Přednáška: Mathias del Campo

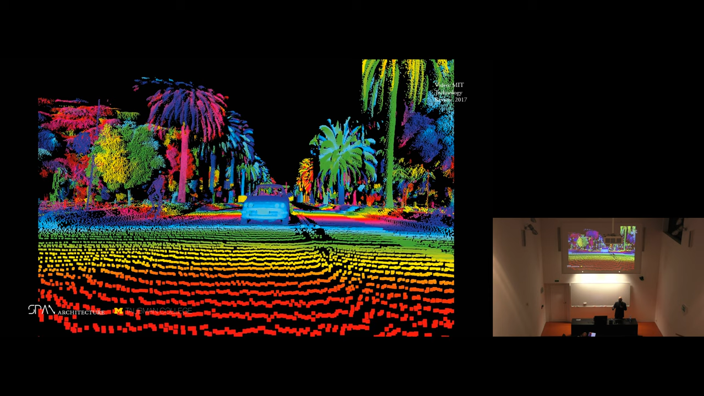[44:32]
my dear friends at Michigan Robotics that's what they do the whole day they train AIs to understand the world yeah how to see the world so that's why machine vision is so important in this case another main aspect and it goes again to the problem of humanist pyramid and AI AI and creativity yeah this is also a very hot topic at the moment